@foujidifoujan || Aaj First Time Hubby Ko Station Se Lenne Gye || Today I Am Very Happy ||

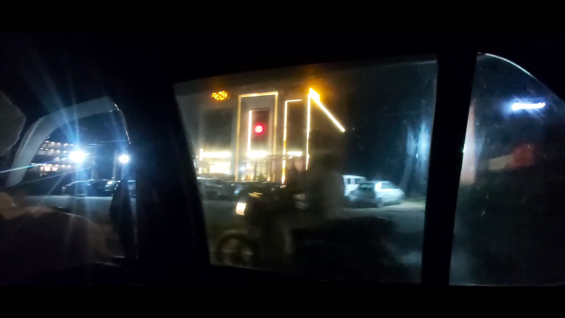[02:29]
और ये देखिए रात का व्यू कितना अच्छा आ रहा है। दुकानें थी, खुली हुई थी काफ़ी,
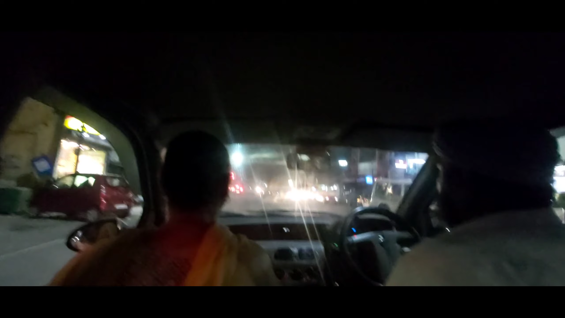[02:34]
और 10 बजे तक तो खुली ही रहती हैं, 10-11 बजे तक। तो मैंने ये शूट ले लिया है और बहुत ही अच्छा लग रहा था,